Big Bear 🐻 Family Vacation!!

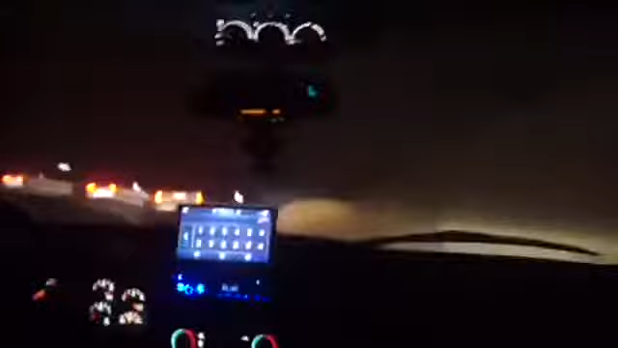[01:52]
Stuff. Oh my god, you guys, look how foggy it is out here. We are already halfway up the mountain and we have reached